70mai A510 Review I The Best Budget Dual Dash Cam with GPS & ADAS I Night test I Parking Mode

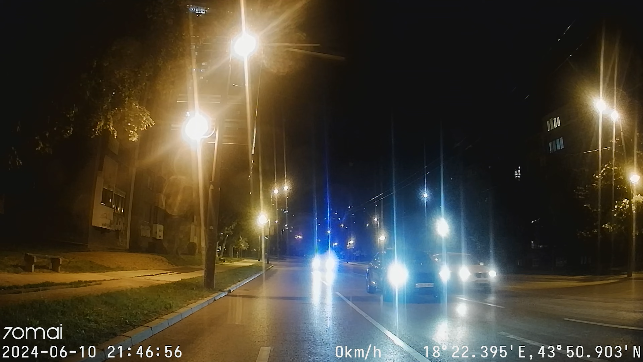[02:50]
triggering a 30-second video recording to provide valuable insights into the incident scene.